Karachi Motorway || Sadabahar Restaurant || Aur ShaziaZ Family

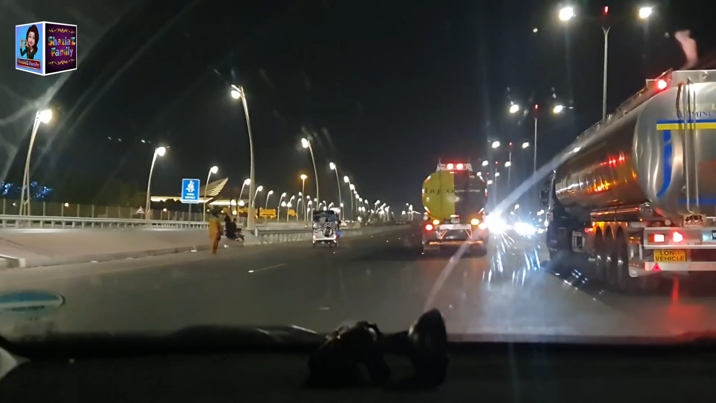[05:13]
इस वक्त हम बैरिया टाउन के सामने पहुँच चुके हैं और बैरिया टाउन के सामने से गुजर रहे हैं। ये कि ये रोड बड़ा अच्छा सा बना दिया है और लाइट्स बहुत ज़्यादा लगी हुई है यहाँ पर।